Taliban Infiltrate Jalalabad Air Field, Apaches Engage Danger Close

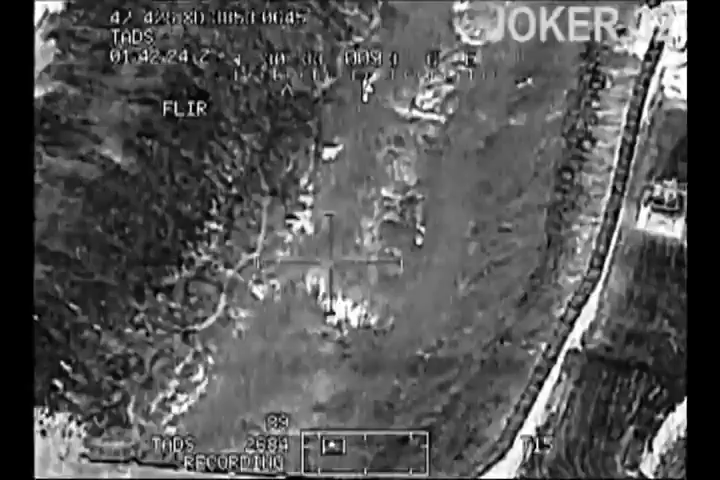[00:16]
Doc, this is Joker. I got eyes on two individuals engaging an OP at this time in a canal. Request clearance of fires.
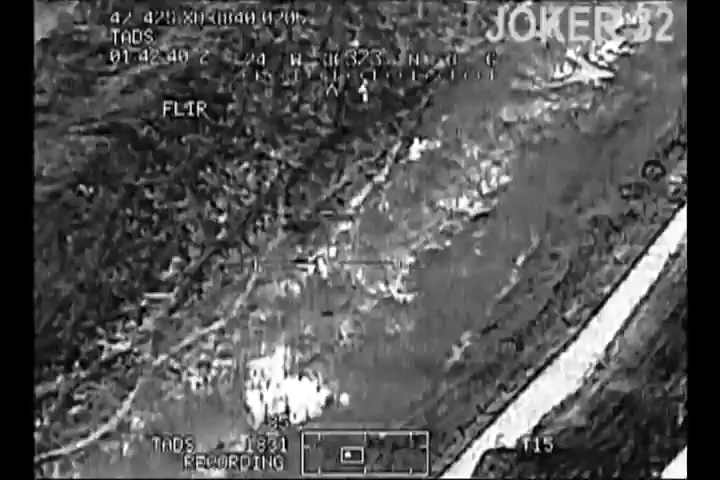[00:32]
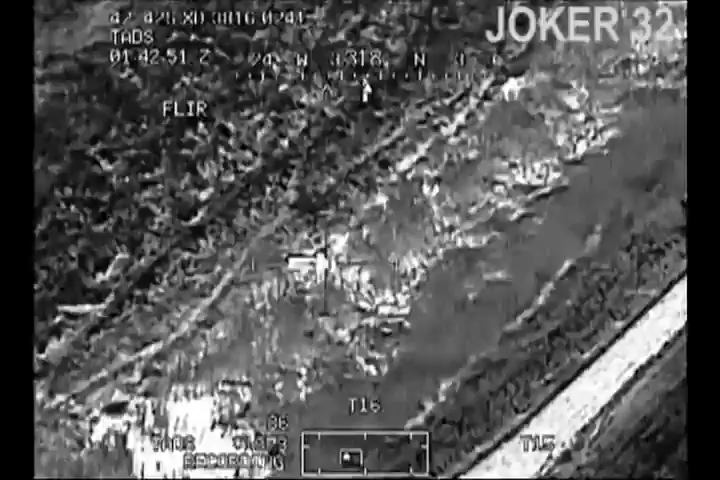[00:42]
Hey, Storter is target 16. P-Doc, this is Joker 3-2. Chop area traffic. I see, I got fire right now.
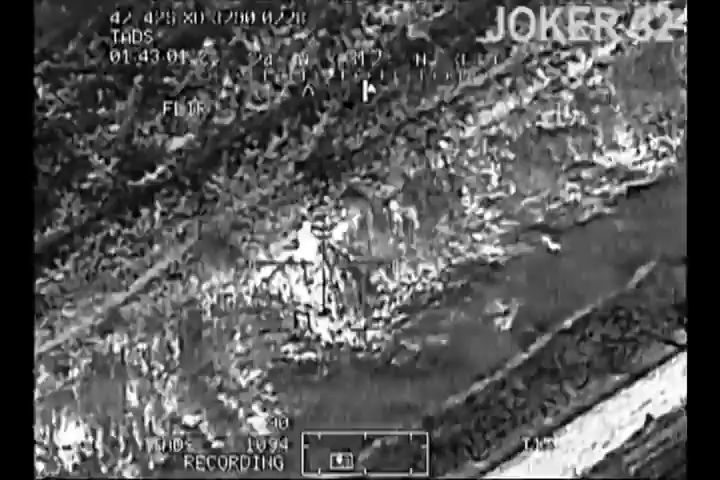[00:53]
I have an individual engaging an outpost at this time.
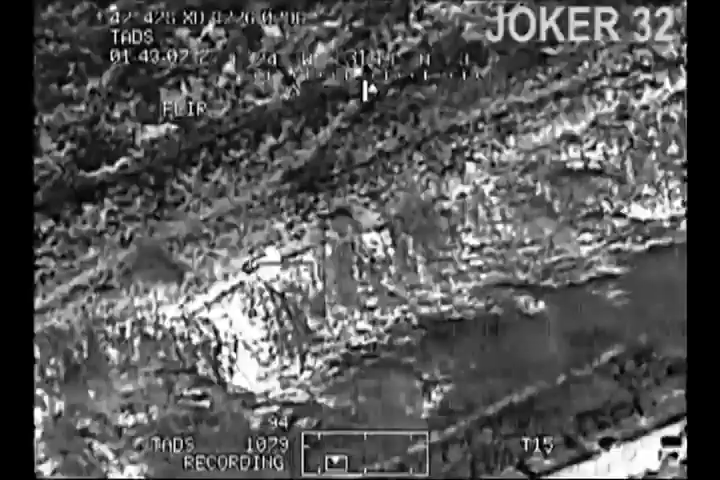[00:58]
I can see him engaging the outpost. Request clearance of fires.
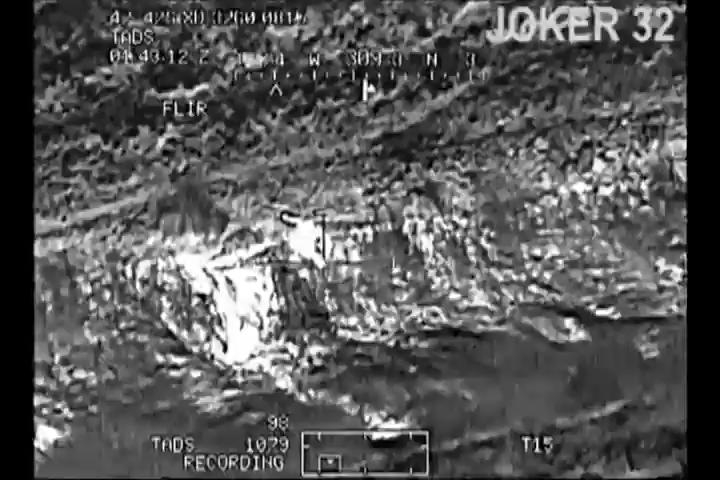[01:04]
Joker aircraft on my airfield.
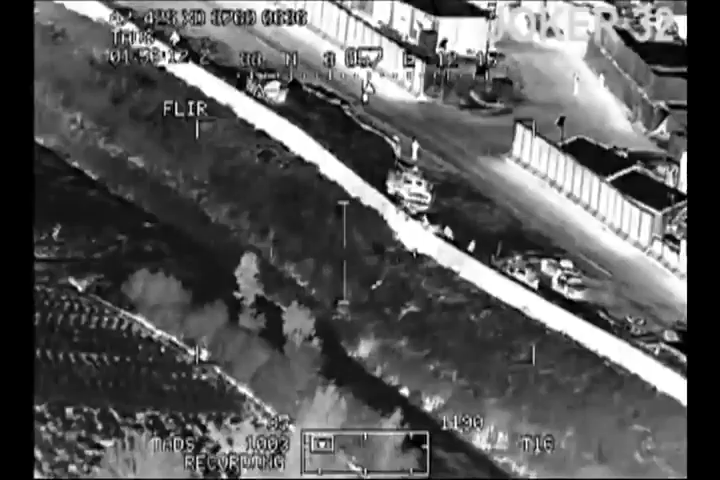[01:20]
If you can confirm that there's nobody wading through the canals, I can come in with accurately placed fire.
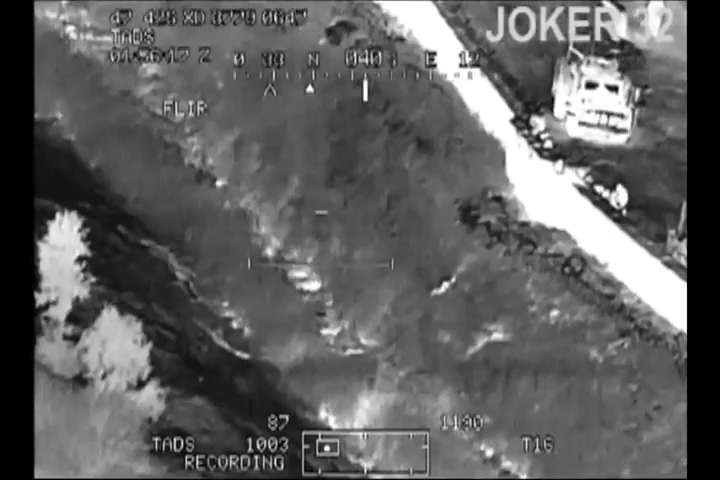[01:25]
There is no one in the canals.
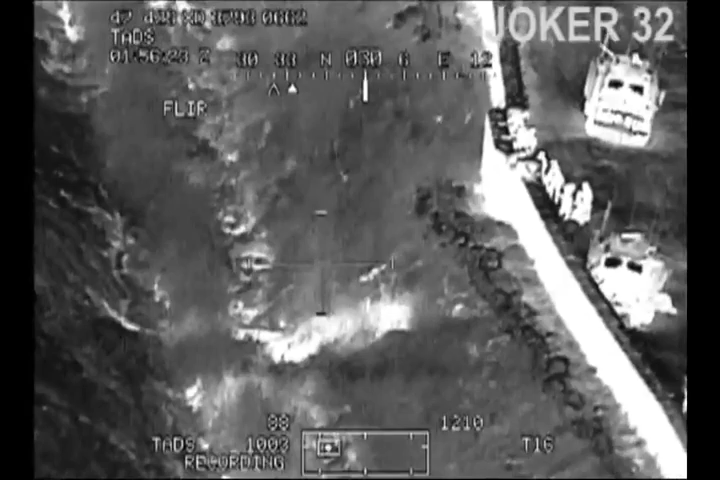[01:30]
There is someone in the canal now shooting. There's somebody in the canal shooting right now. Roger. They're sneaking up on the OP and they're throwing grenades.
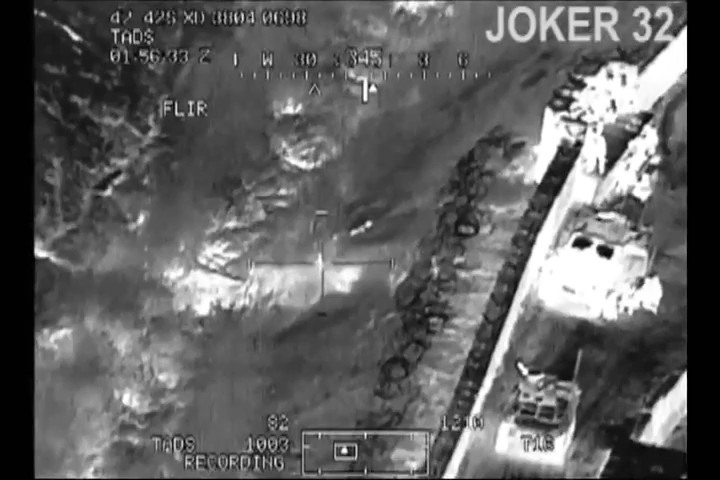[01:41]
Can I have clearance of fire? Those are friendly grenades.
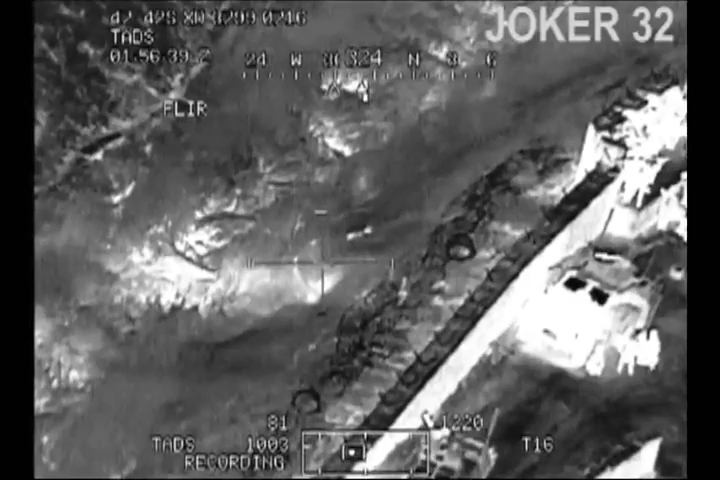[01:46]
We're throwing them from this side, over. Roger, Joker, this is B-Doc.
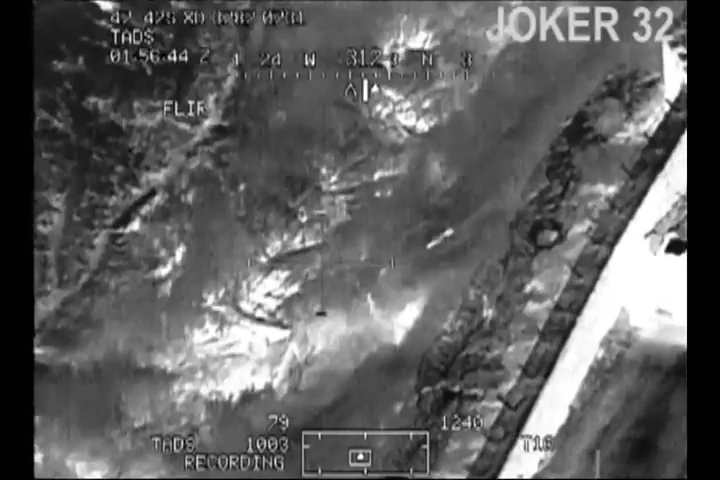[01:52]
Roger, I know there's grenades going over.
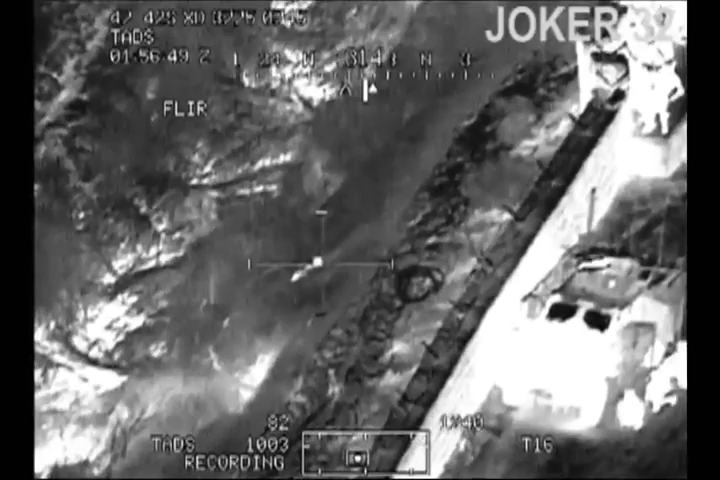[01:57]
I can see the enemy that you're throwing them at. Would you like me to eliminate the enemy?
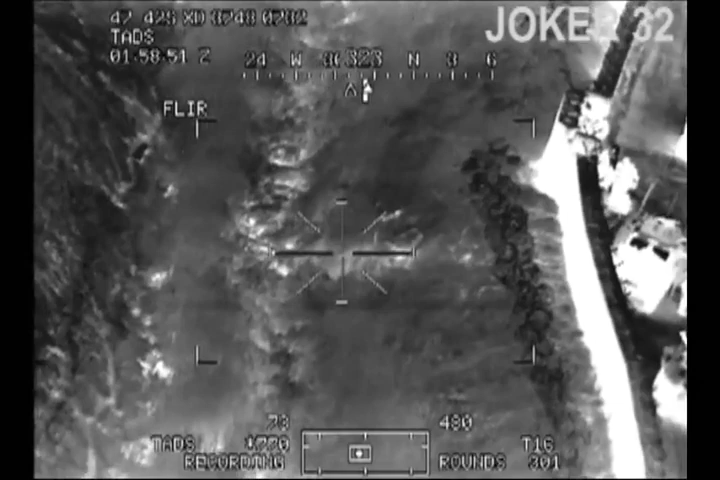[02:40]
All friendlies vicinity OP 13, take cover. Altitude low. Yeah, 500 meters.
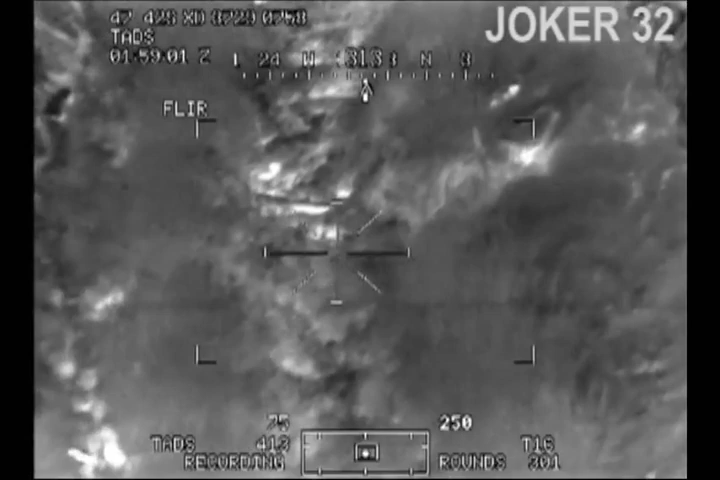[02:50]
Fire. Fire. Hey, watch the gun. Yeah, I'm in narrow field of view. You're clear to fire. And firing. Clear to fire in the canal.
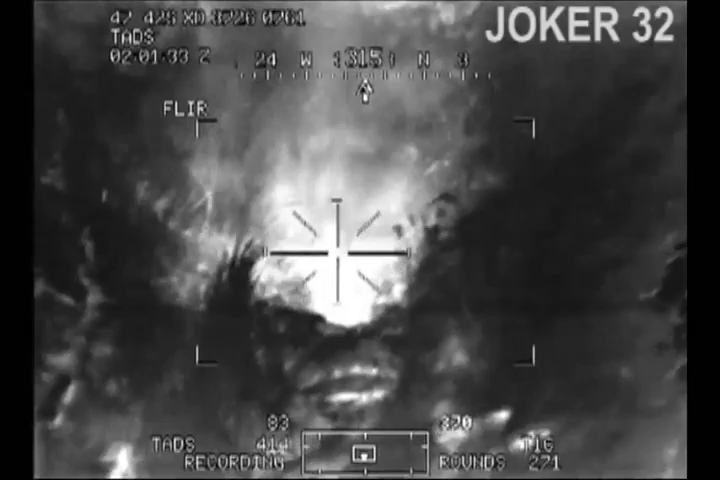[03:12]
Altitude low. Altitude low. Firing. You want the...